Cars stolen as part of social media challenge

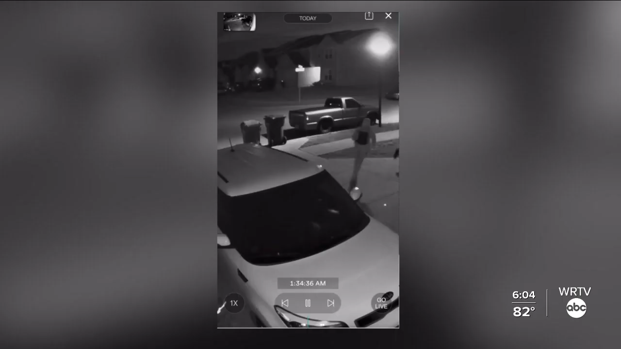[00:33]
Indianapolis Kia owners have been falling victim to the challenge too. It destroyed everything. Olivia Hayden says it happened to her.
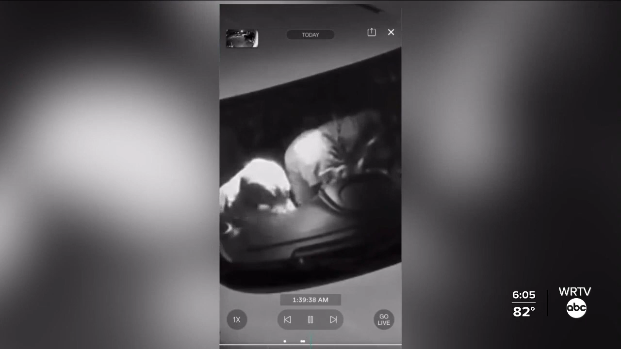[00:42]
This surveillance video shows that thieves break into her car and hotwire it before pulling away. People work hard for what they have and this has turned my world to a 360.